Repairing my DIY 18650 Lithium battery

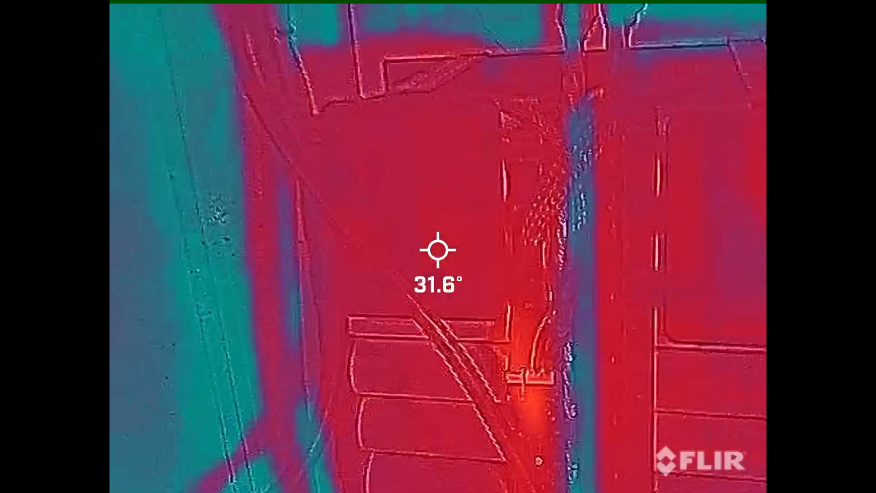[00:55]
Cell 56, tell me your secrets.
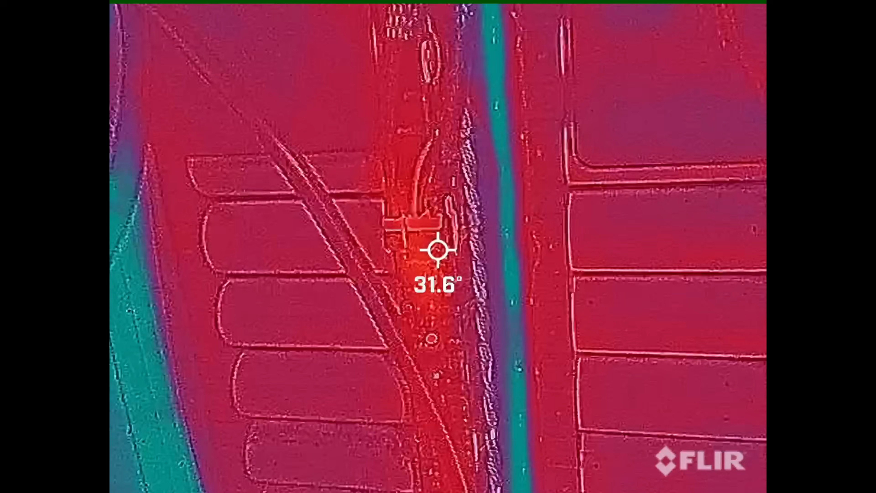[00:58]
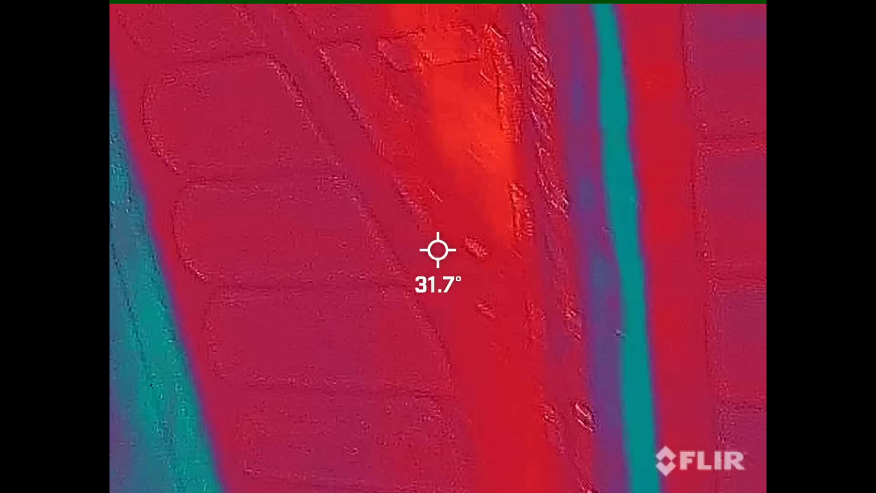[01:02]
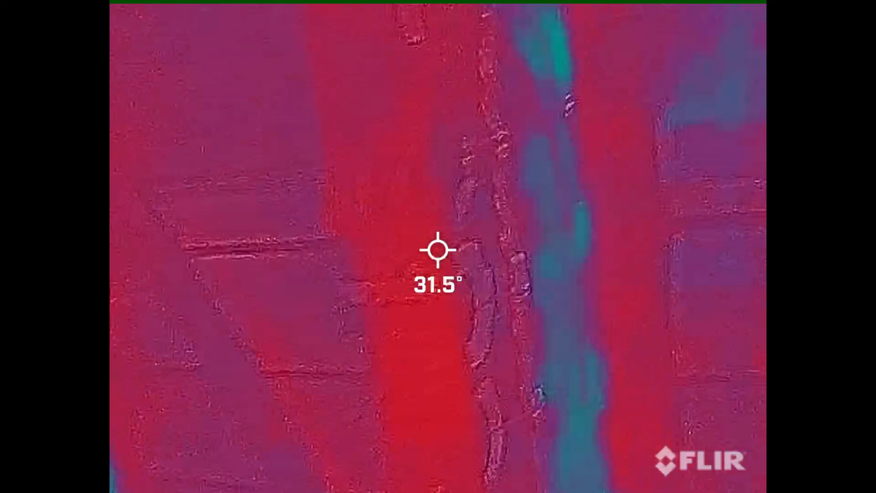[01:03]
There is something back there, I guess.
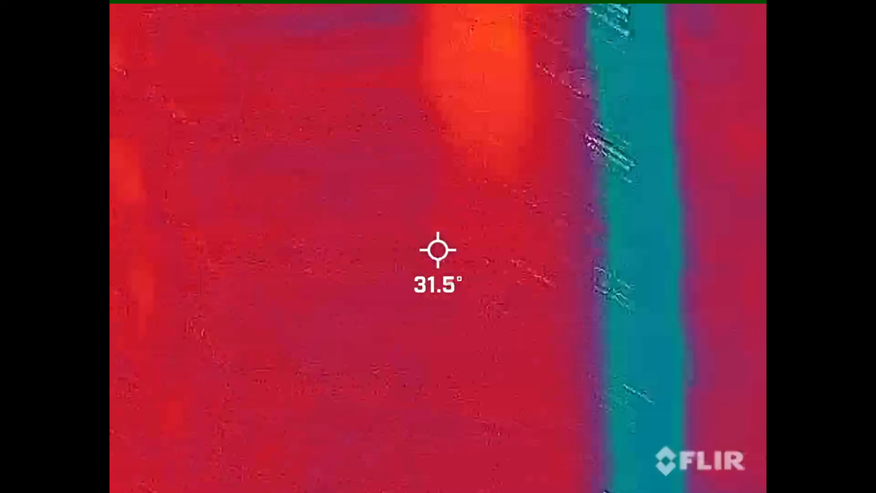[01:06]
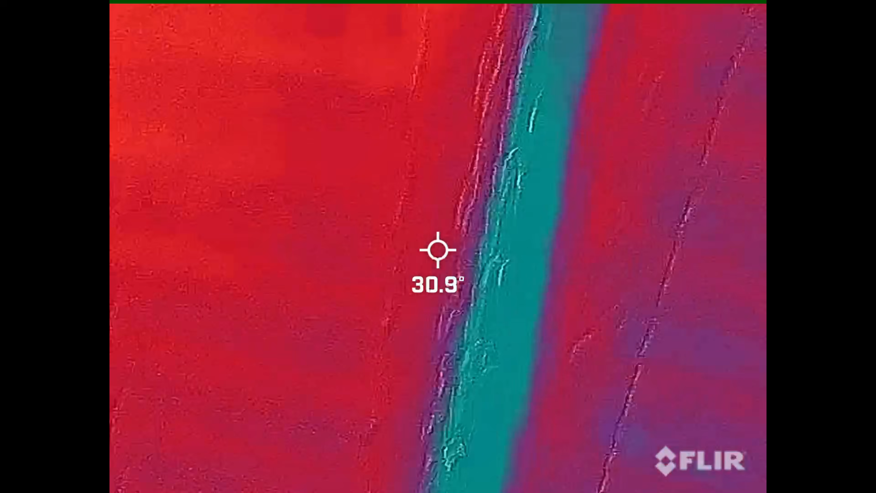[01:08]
Now, we're at a low state of charge, so it makes it a lot harder to see heat.
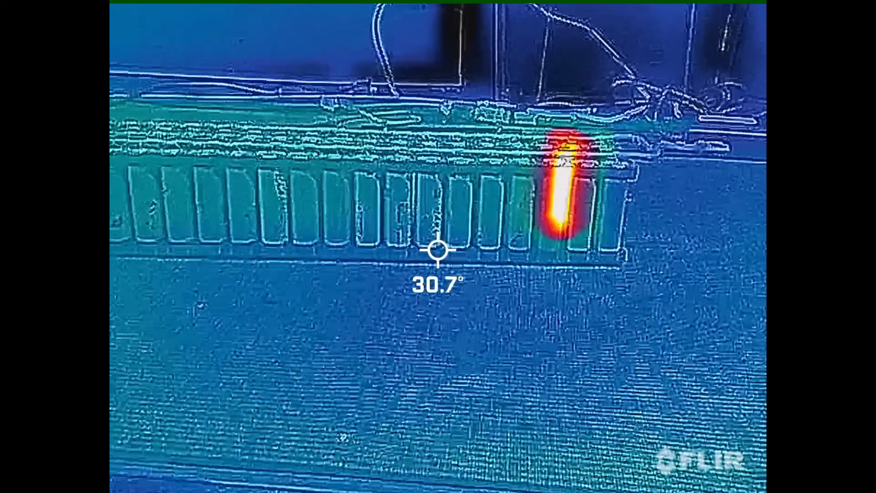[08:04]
First, that was not apparent when I did the thermal test down the bottom there, but it may be because if I turned it this way,
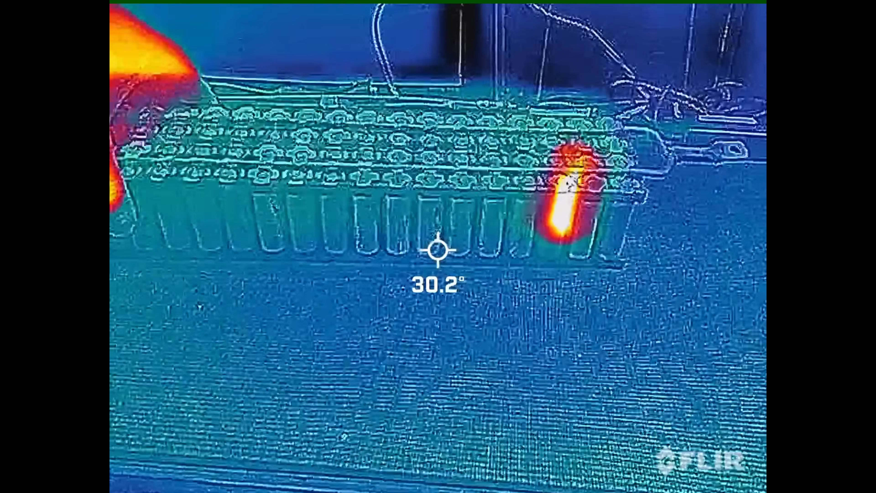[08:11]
you know, you can still see it.
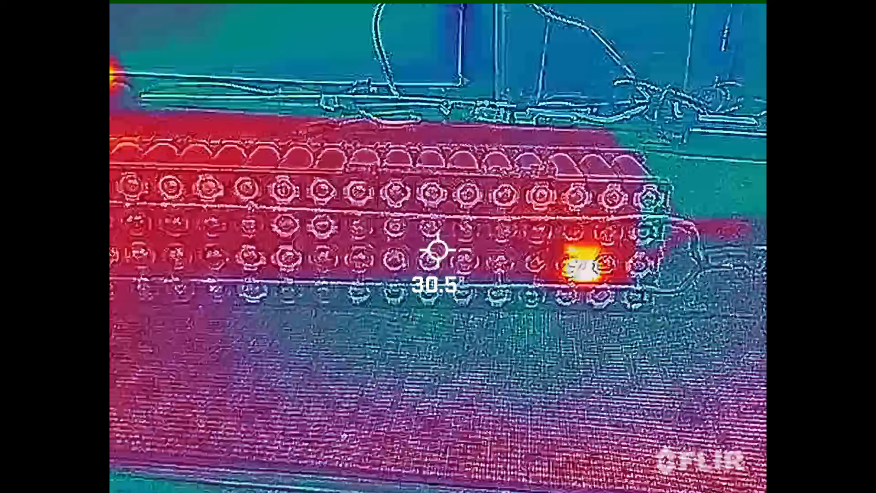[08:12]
I wonder if my thermal camera was playing up. Oh, we got two.
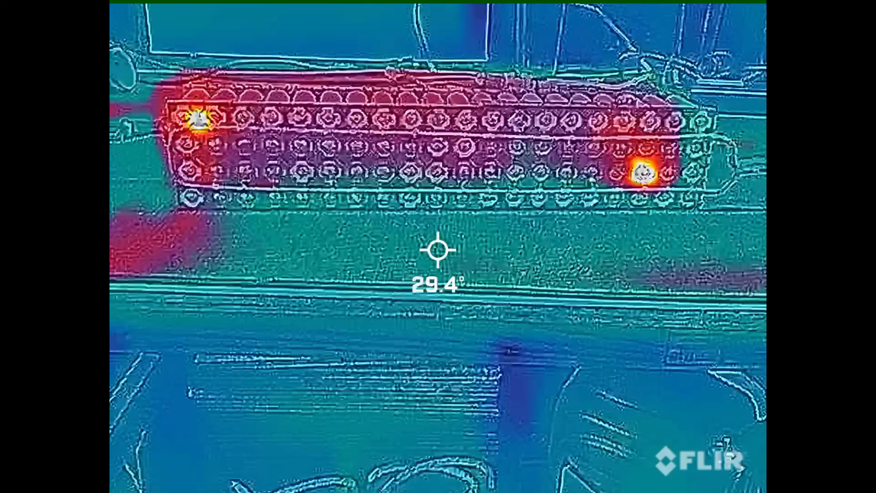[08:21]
We got two heaters in this one. So, maybe we don't need to replace the whole battery. Maybe we just need to replace a few cells.
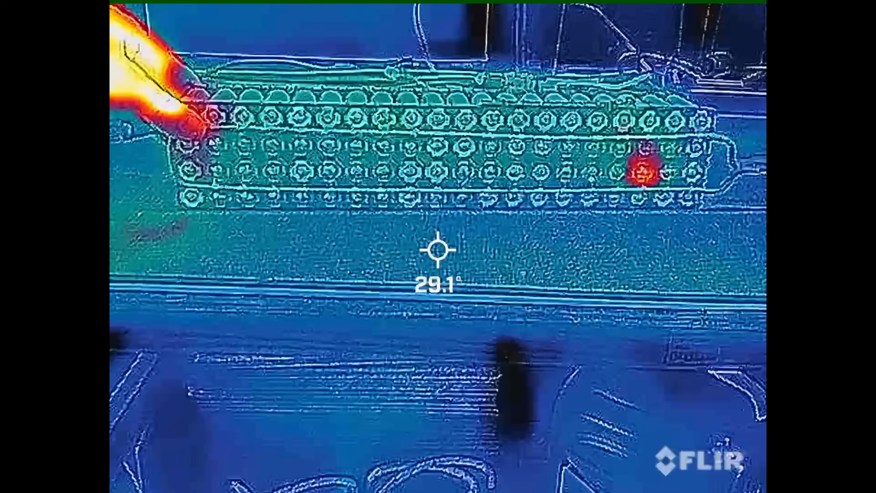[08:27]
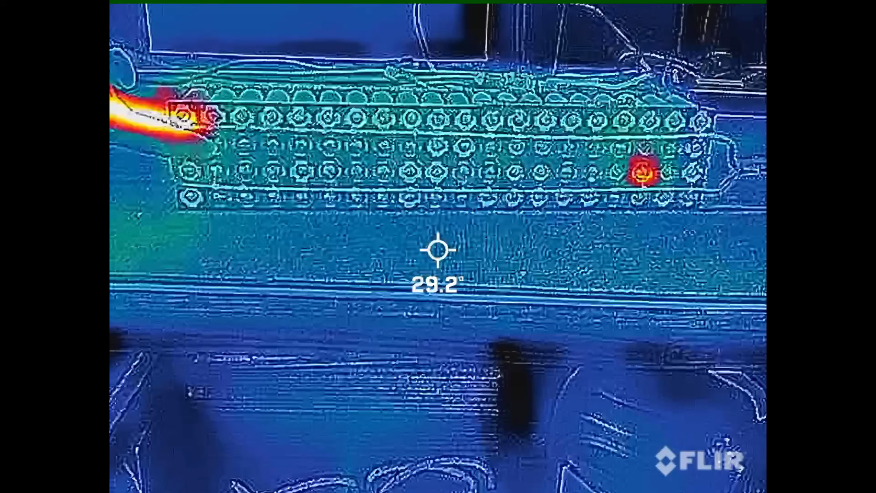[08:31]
So, we've got that one, which is the one that was 3.7. So, we snip that wire.
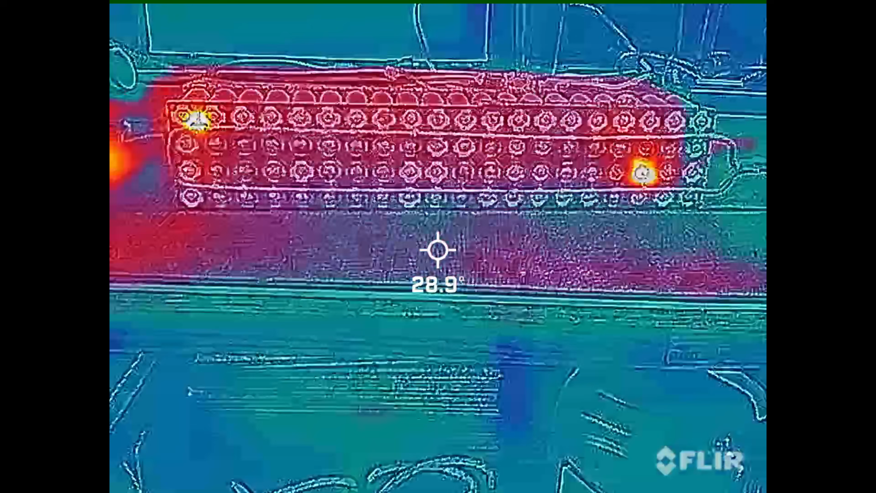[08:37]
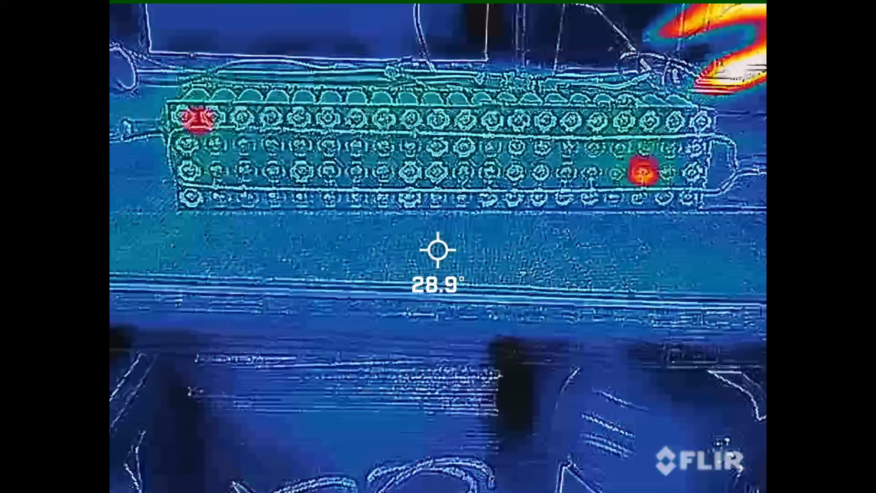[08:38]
And this one is the one that I thought that was hot last time. I can't tell the heat difference. Oh, wait a minute. No, that one's hot. It's a pink cell that's hot. Thermal camera's a little bit out.
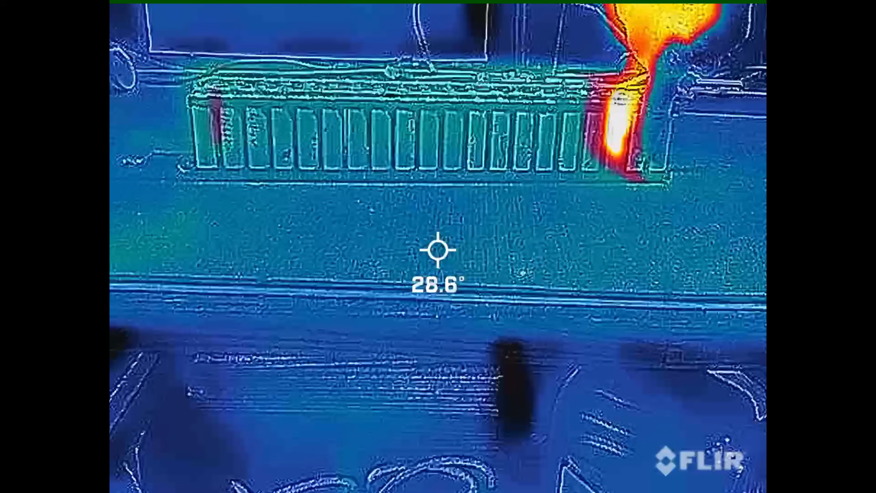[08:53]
So, it's a pink cell here that's hot. So, let's snip that one as well.
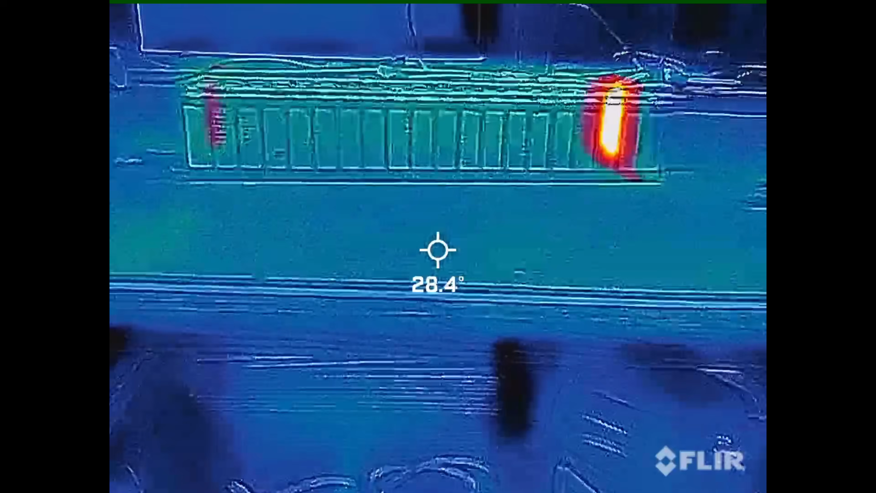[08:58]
We'll see if we can get a temperature difference between the two with the thermal camera.
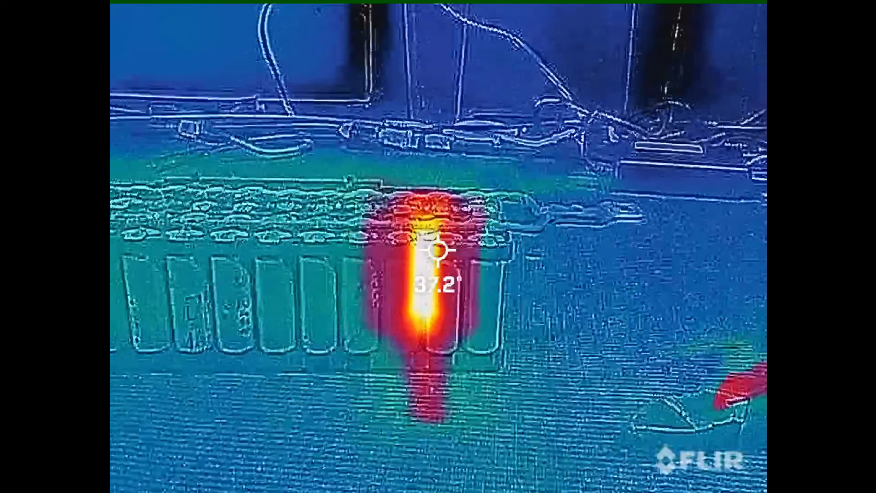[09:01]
So, that's saying that's 39. Saying it's 39, I just don't know.
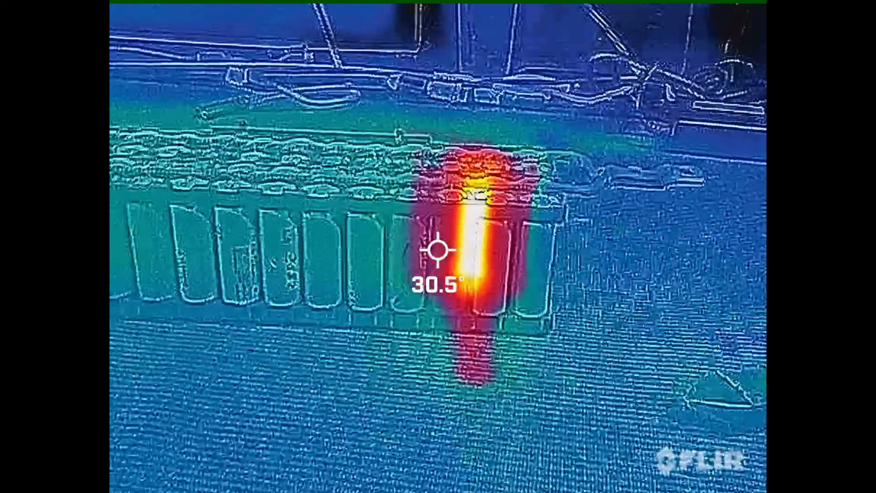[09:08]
And the one either side of it. It's 30. Almost 30.
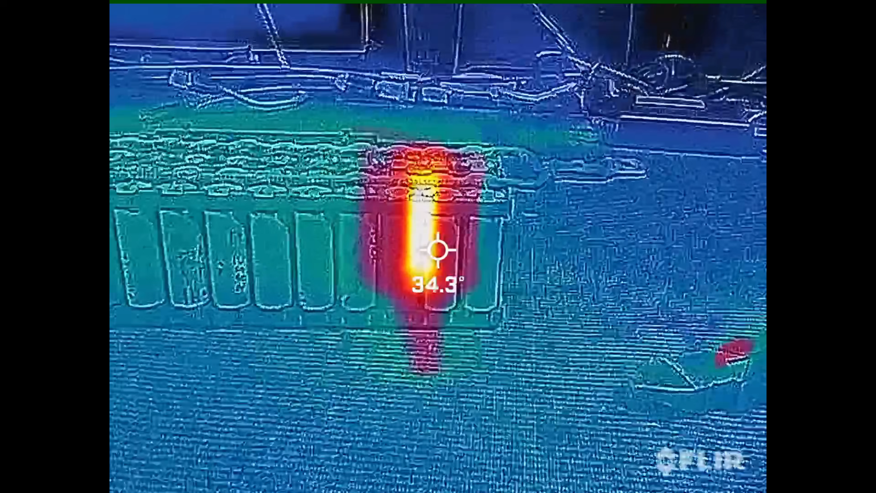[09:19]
And the one that side of it. 29. 30.